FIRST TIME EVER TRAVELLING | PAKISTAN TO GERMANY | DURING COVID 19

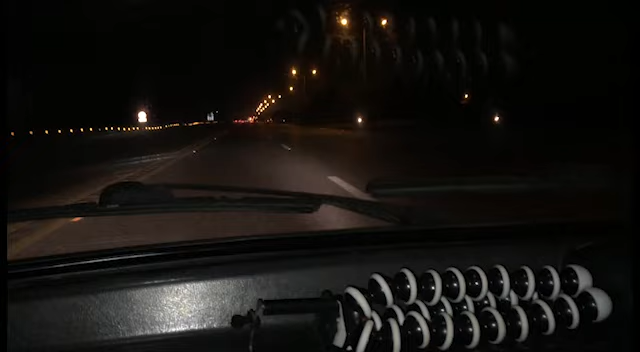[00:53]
तो अभी मैं निकल चुका हूँ एयरपोर्ट के लिए और अभी 12 बज रहे हैं, 4 बजे की फ्लाइट है। तो कश्मीर हाईवे पे हूँ और ये मेरा भाई गाड़ी चला रहे बिलावल और ये पीछे बैठा हुआ है बसित,